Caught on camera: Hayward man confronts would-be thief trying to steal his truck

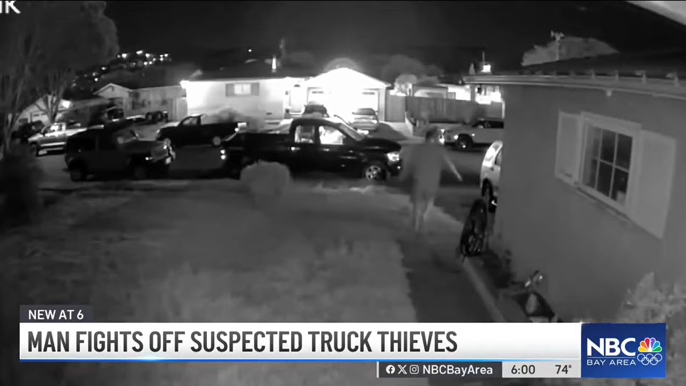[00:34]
Barefoot and half asleep, Jones darted out the door to confront the criminals.